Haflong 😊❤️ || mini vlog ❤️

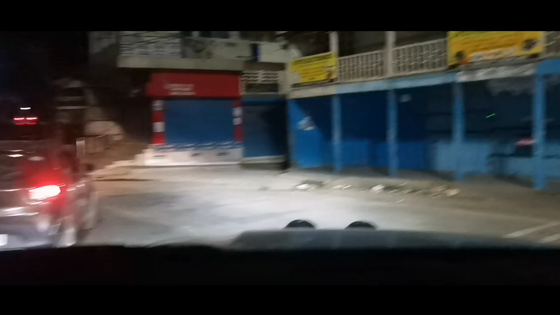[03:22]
अब डायरेक्ट हम लोग सिलचर में मिलेंगे क्योंकि अभी हम लोग अभी हाफ रूम भी बंद हो चुका है सब कुछ। इसका मजा नहीं